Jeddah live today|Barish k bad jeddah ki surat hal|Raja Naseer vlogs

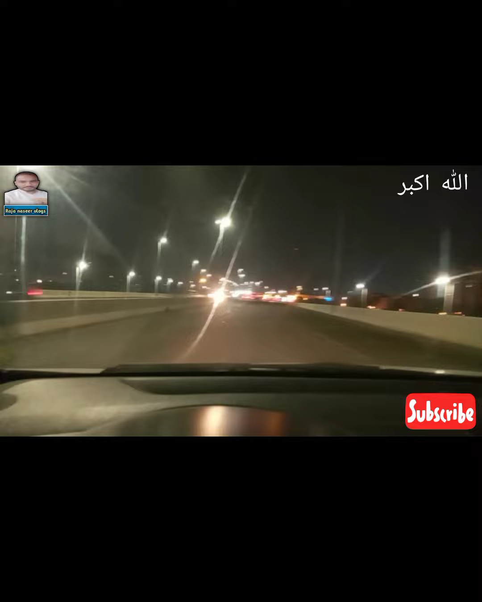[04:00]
اوپر ہوں بریج کے اوپر سے گزر رہا ہے اس کے نیچے جو روڈ ہے اس سائیڈ پہ کر کے اس روڈ پہ تھوڑا سا پانی دیکھنے کو ملے کیونکہ میں جاتے ہوئے جو ہے نا نیچے والی روڈ سے میں گیا تھا تو اس پہ پانی تھا تھوڑی وہ نیچے ہے جگہ تو پانی رکا ہوا تھا جو باقی تقریباً آل موسٹ کلیر ہو چکا ہے دوستو مجھے باقی اور کسی جگہ پہ بھی کسی ایسی جگہ پہ بھی پانی نہیں نظر آیا یا
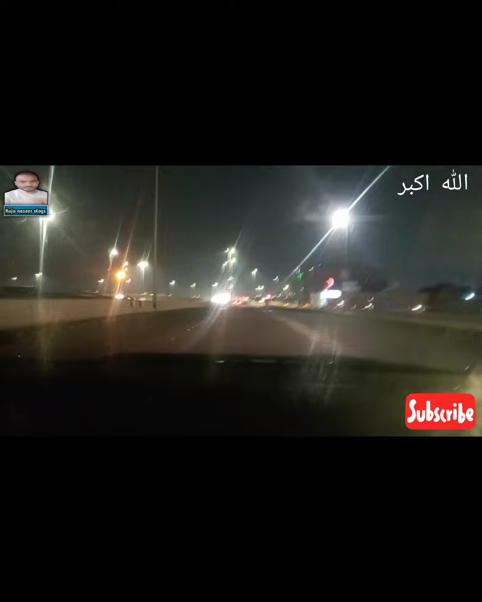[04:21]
جہاں سے کئی روڈ بلاک ہوا ہو یا پانی کی وجہ سے ٹریفک جیم ہوئی ہو ٹھیک ہے یہ آپ لوگ بھی دیکھ سکتے ہیں ٹھیک ہے یہ جدہ کے مناظر ہیں جدہ کے تو جدہ ہیل نخیل ٹھیک ہے ہیل نخیل سے میں گیا تھا سلمانیہ پھر وہاں سے میں گیا تھا نسیم اور نسیم سے پھر یہ میں واپس آ رہا ہوں ٹھیک ہے تو اس ایریا میں کسی کو عمد رفت کرنی ہے آنا جانا ہے تو وہ سکون سے آ سکتا ہے